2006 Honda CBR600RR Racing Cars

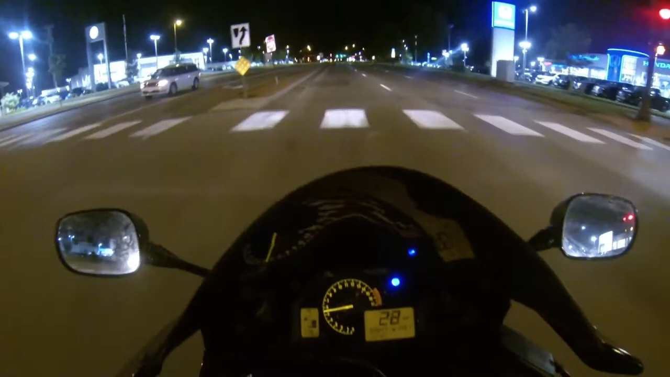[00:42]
Oh that was even a fair race A boy racer Little RSX wanna eat some dust That's so funny how they be doing that
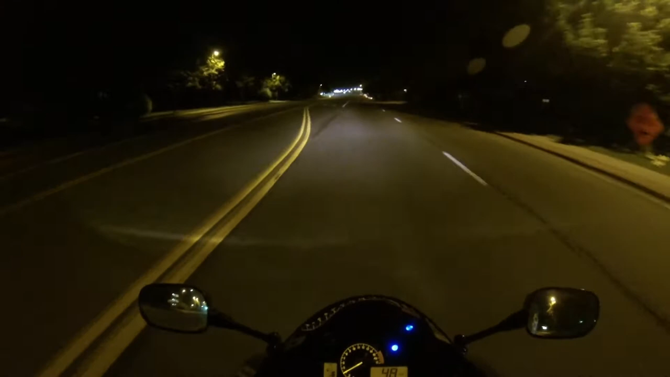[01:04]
Why do cars wanna race Bikes What they know they're gonna lose It just makes no sense to me I don't know I mean I like racing in general But I wanna race something that's comparable at least That's a Acura RSX Versus my 600 here He didn't even get a good launch You can hear him peeling out I beat him in like First gear I was already gone Second gear
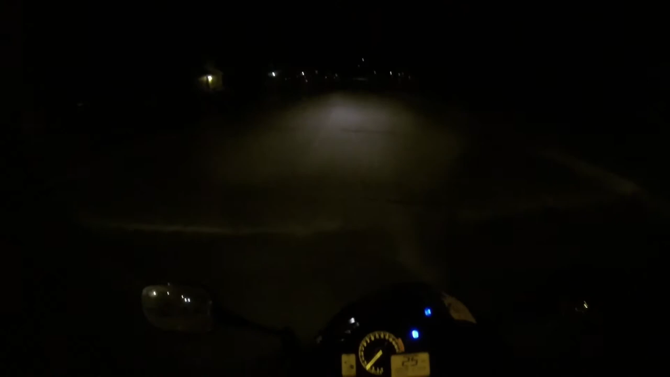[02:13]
It's a waste of gas too And We were on Pretty Populated roads Alright Well that's my little short video for the day I gotta
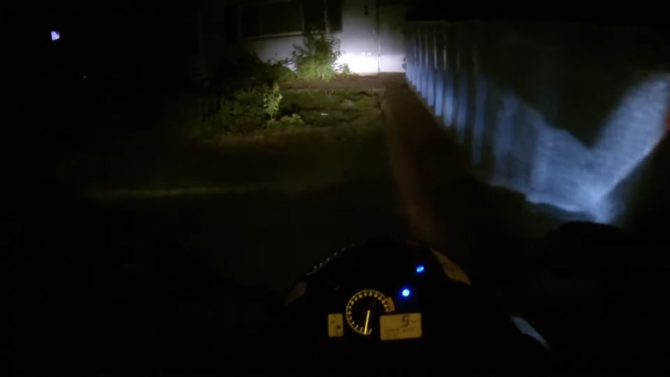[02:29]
I gotta do some off road in there